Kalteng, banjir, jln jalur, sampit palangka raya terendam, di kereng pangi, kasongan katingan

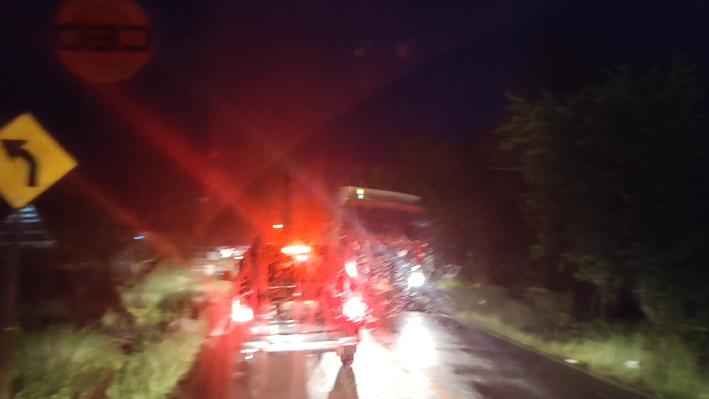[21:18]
Sudah nyampe di kilometer 1 pas jalan yang terendam di Kasongan.
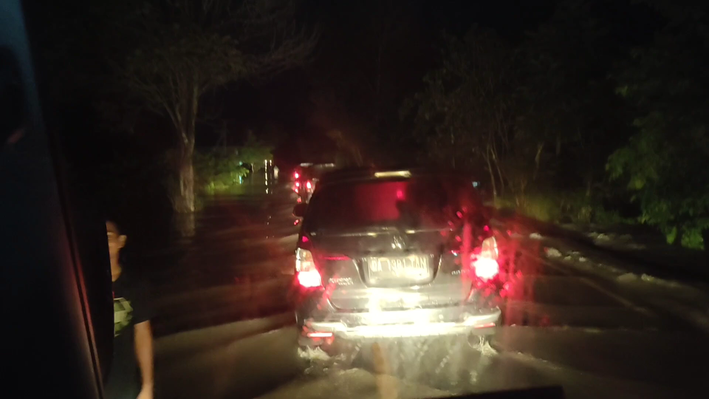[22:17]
Yuk, ya oke. Ini guys, di kilometer 1 Kasongan, jalan yang terendam banjir.